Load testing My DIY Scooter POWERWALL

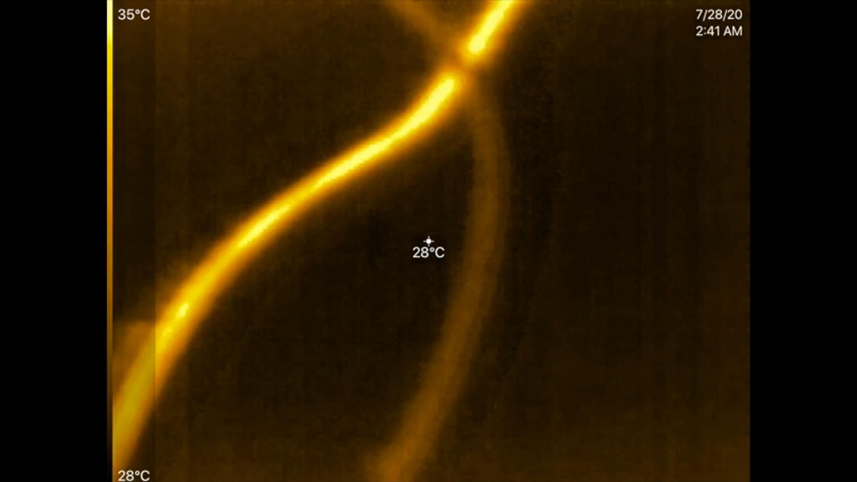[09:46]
On screen: spot 28°C, scale top 35°C, scale bottom 28°C
That's warm. Yeah, yeah, yeah. It's like about the same temperature as my hand.
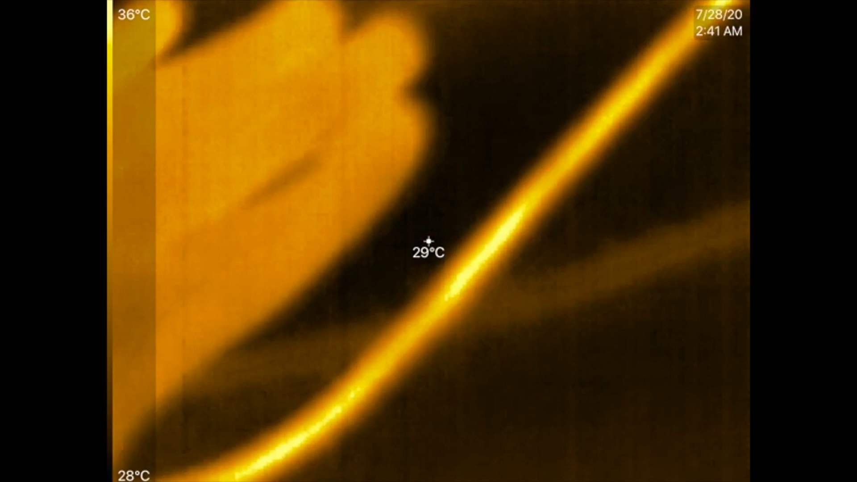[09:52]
On screen: spot 29°C, scale top 36°C, scale bottom 28°C
I know it looks really hot here on the thermal camera, but it's not...
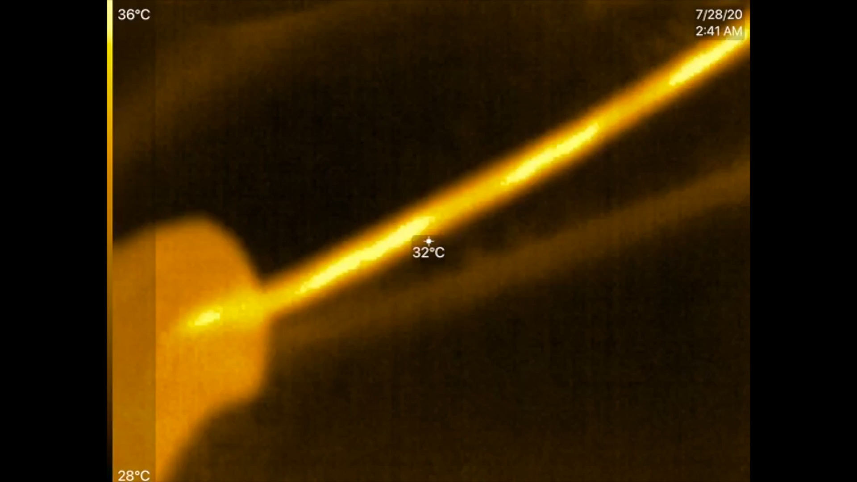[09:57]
On screen: spot 32°C, scale top 36°C, scale bottom 28°C
It's not that bad. So, I just need to keep an eye on that.
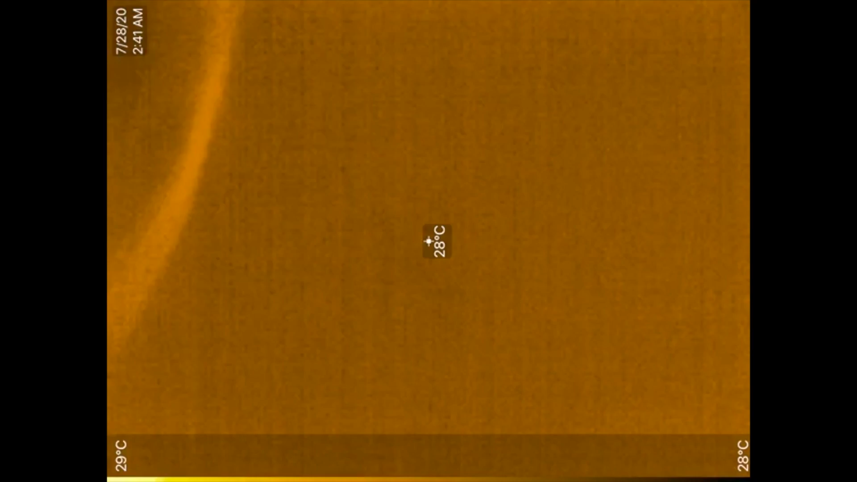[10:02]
On screen: spot 28°C, scale top 29°C, scale bottom 28°C
This is all...
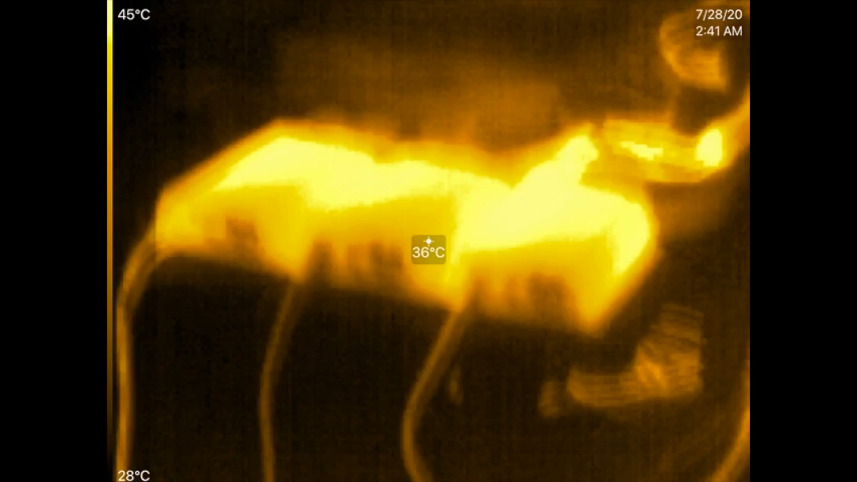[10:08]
On screen: spot 36°C, scale top 45°C, scale bottom 28°C
This has 20 amp breakers on these circuits right here.
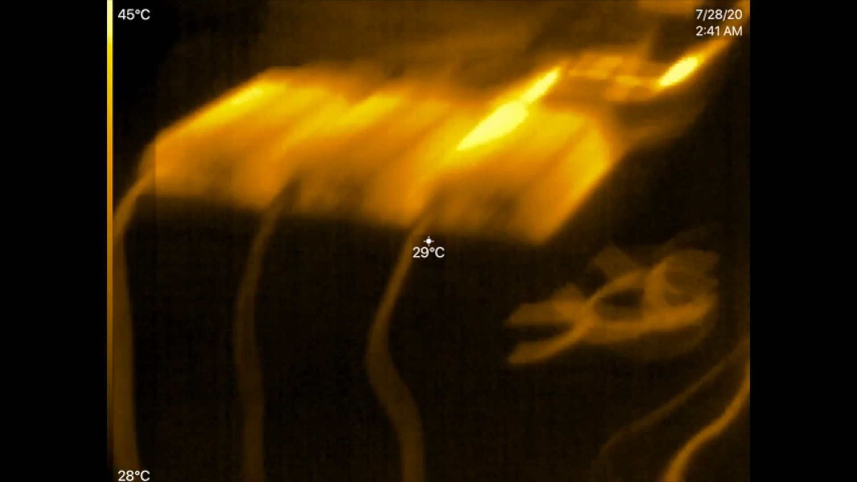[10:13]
On screen: spot 29°C, scale top 45°C, scale bottom 28°C
So, if we exceed the 20 amp, which is about 4 kilowatt, then it'll trip.
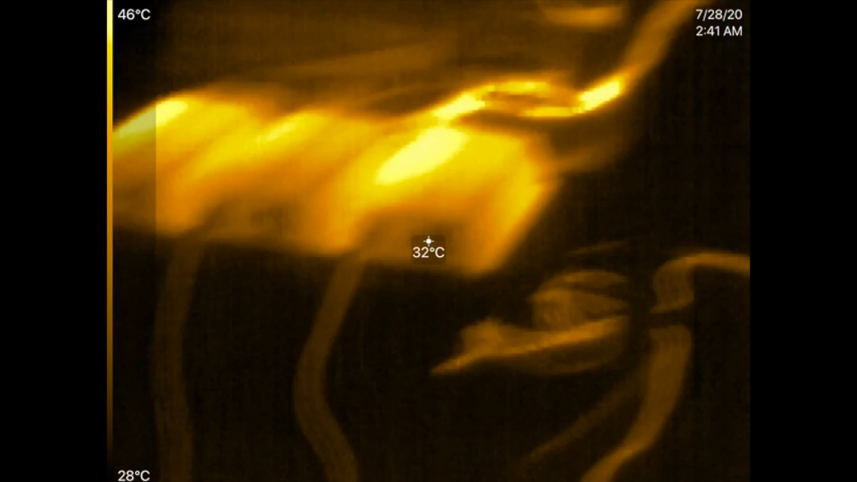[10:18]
On screen: spot 32°C, scale top 46°C, scale bottom 28°C
But we're not... What are we at right now? What are we putting out? We're putting out 85 amps, which is 3.3 kilowatt. 3.3 kilowatt. Let's look at it from this other side.
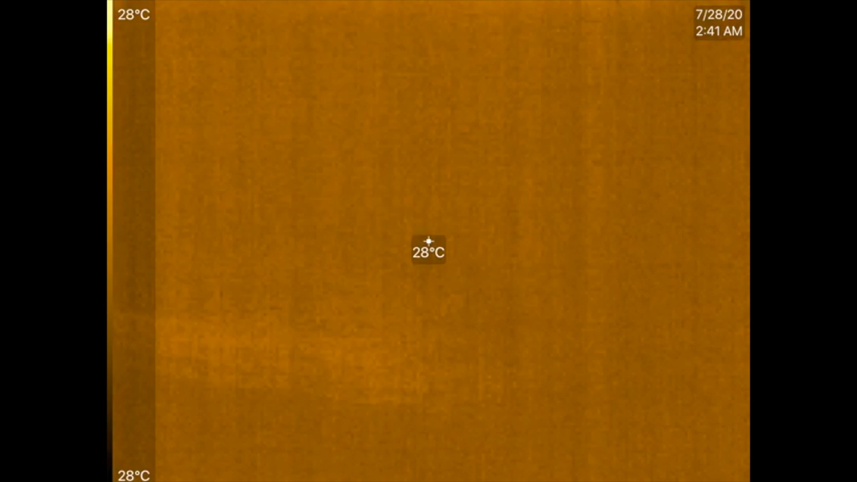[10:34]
On screen: spot 28°C, scale top 28°C, scale bottom 28°C
There we go. Yeah, that one cable over there is hot.
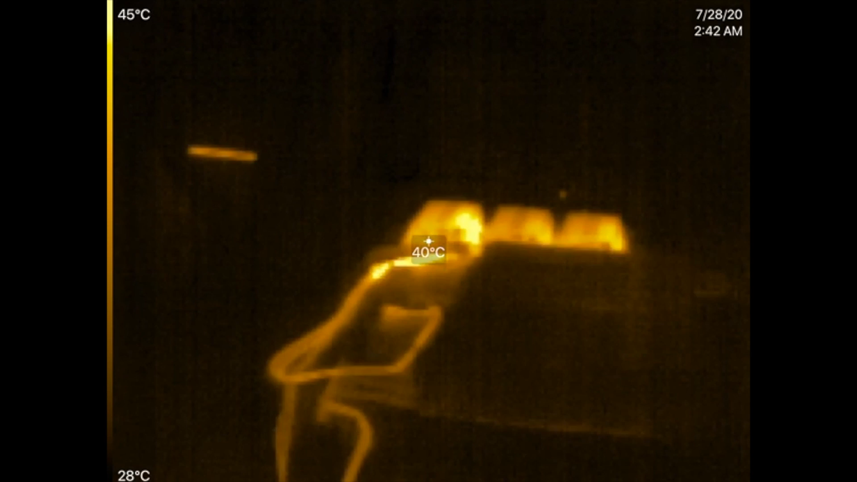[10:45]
On screen: spot 40°C, scale top 45°C, scale bottom 28°C
We gotta do something about that. I'm just...
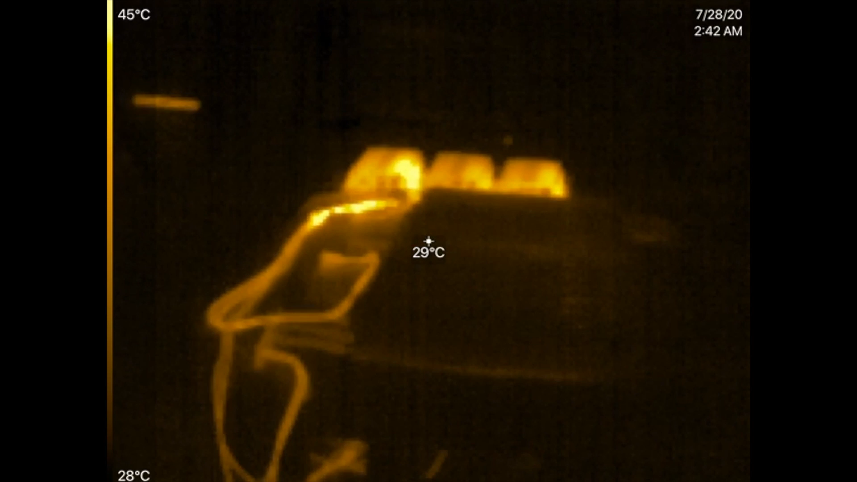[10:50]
On screen: spot 29°C, scale top 45°C, scale bottom 28°C
I need to run one cable straight to each... Yeah, to each inverter.
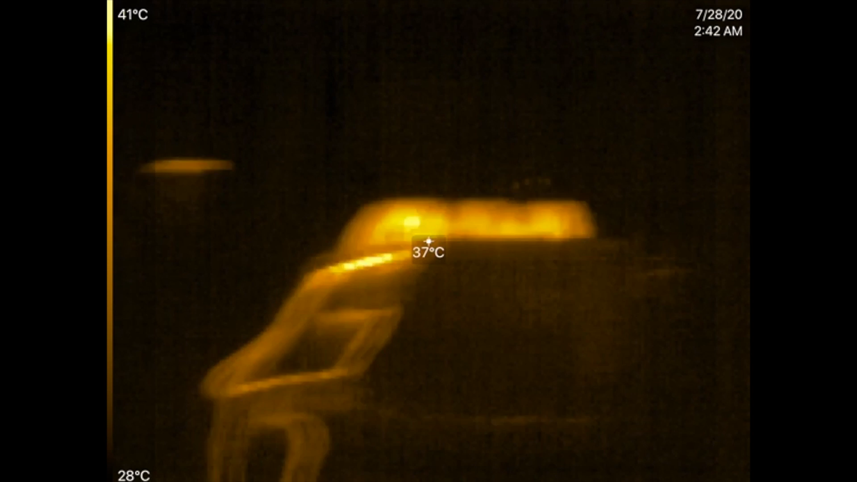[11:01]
On screen: spot 37°C, scale top 41°C, scale bottom 28°C
I guess those 10 American wire gauge can easily handle 1,000 watts.
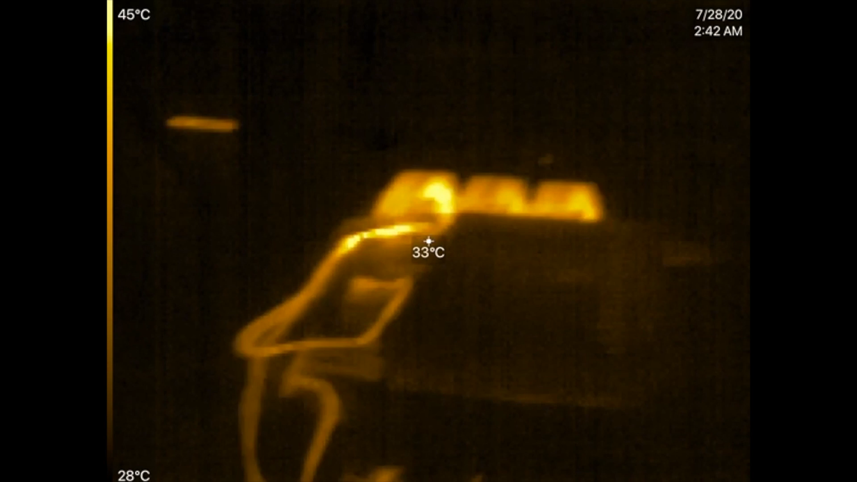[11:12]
On screen: spot 33°C, scale top 45°C, scale bottom 28°C
But anything more than that, then it starts getting too hot. Let's go look over here.
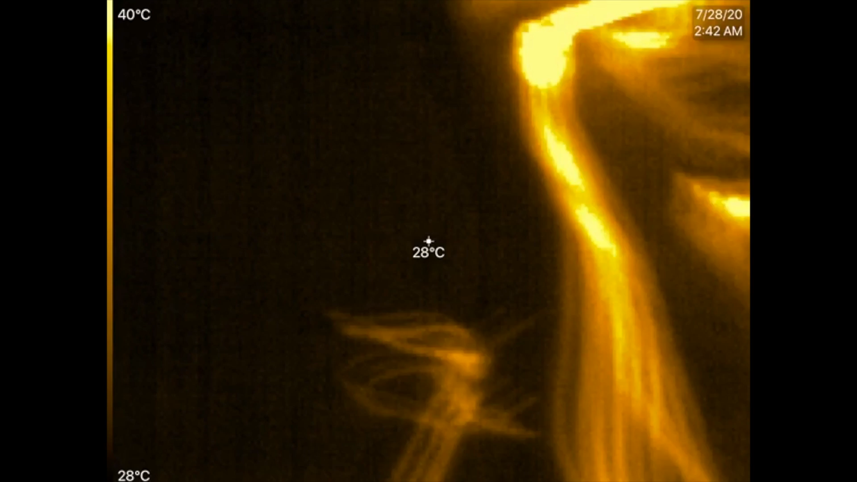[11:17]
On screen: spot 28°C, scale top 40°C, scale bottom 28°C
Where are we here?
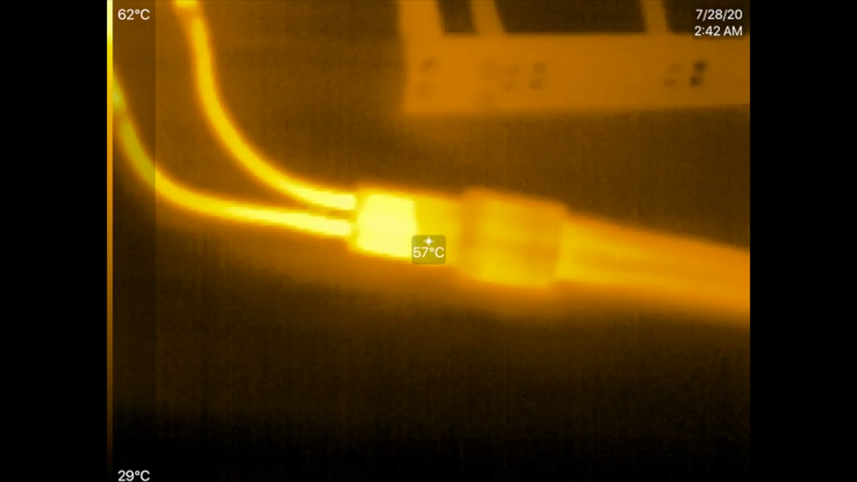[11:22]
On screen: spot 57°C, scale top 62°C, scale bottom 29°C
65. 66. That's hot, huh? What is that?
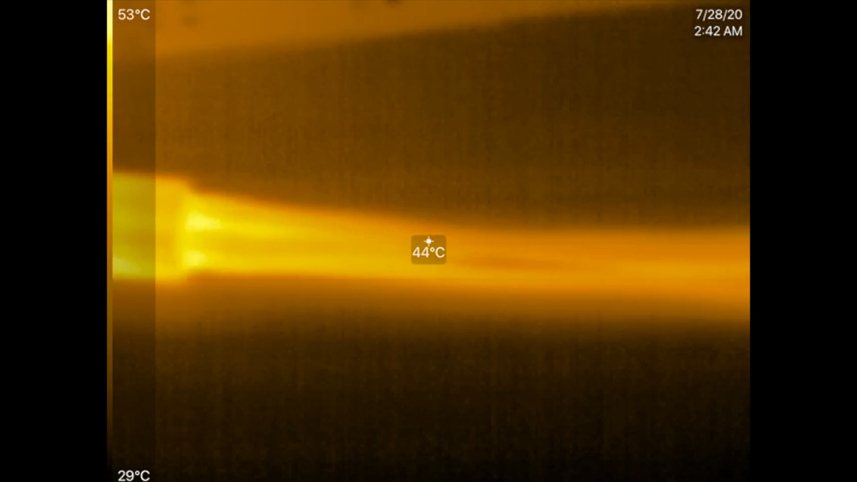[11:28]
On screen: spot 44°C, scale top 53°C, scale bottom 29°C
Oh, yeah. That's hot. Maybe I need to discontinue that and fix that.